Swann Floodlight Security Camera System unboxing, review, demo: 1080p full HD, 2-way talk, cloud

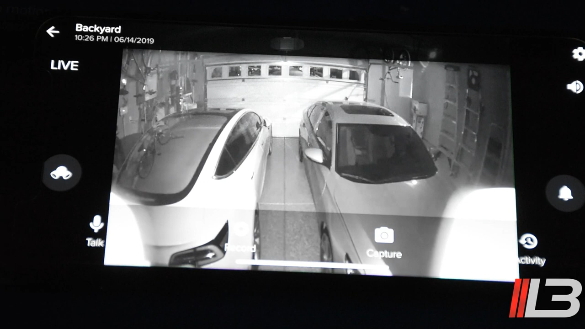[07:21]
menu there now that's in my garage right now there's no lights on that it's just the infrared that you see there it's completely pitch black in my garage now on the left we can go ahead and turn on the light so I press that there and then bang and it'll now switch to color let me zoom in so you guys could see just how clear that is now that's